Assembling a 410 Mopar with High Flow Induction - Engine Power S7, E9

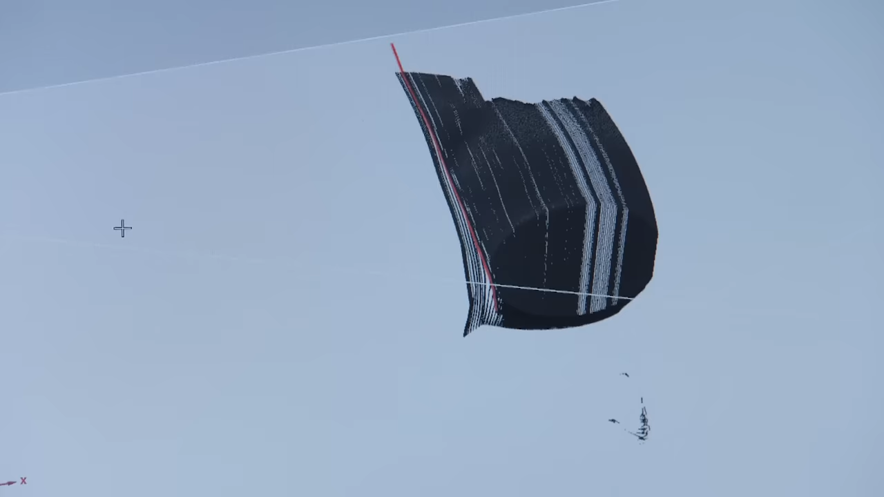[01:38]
Existing heads are scanned with a laser then using thousands of data points the new cylinder head is designed.
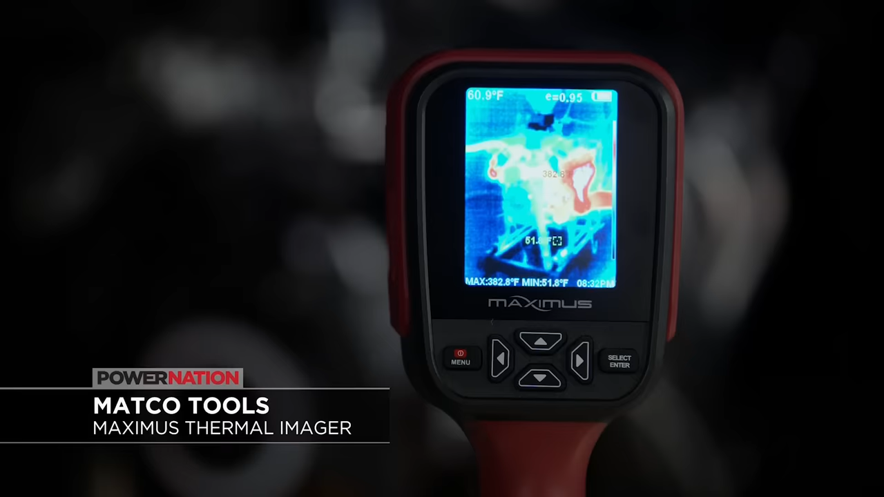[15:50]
On screen: max 382.8°F, min 51.8°F
The 3.2-inch high-def color screen shows a combination of visible and infrared light displaying a clear, easy-to-understand image.
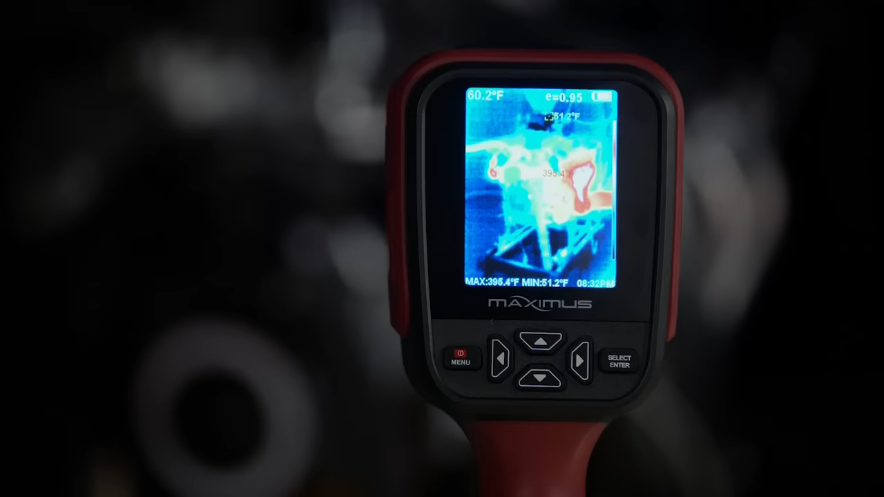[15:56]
On screen: max 395.4°F, min 51.2°F
It reads Fahrenheit temperatures from negative 4 to 842 degrees, as well as degrees Celsius.
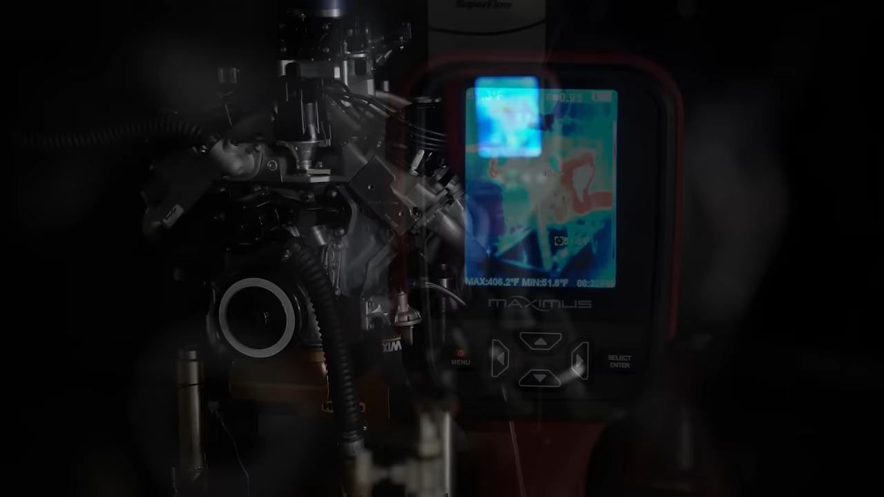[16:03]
It can store up to 20,000 images on its built-in three gigabytes of storage, and its imaging distance is from one and a half to 130 feet.